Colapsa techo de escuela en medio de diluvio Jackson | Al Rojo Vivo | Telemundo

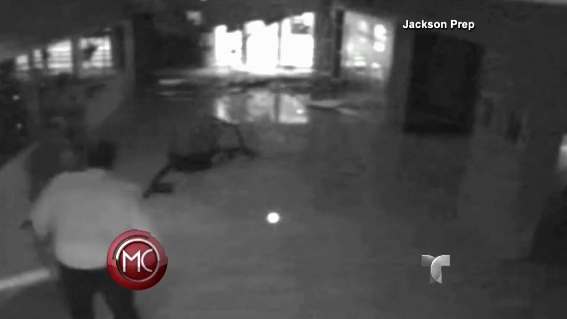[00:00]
Y están viendo el momento en que el techo de una escuela en Jackson, Mississippi se desploma en medio de un diluvio. Los administradores estaban secando el piso que se había mojado por las goteras,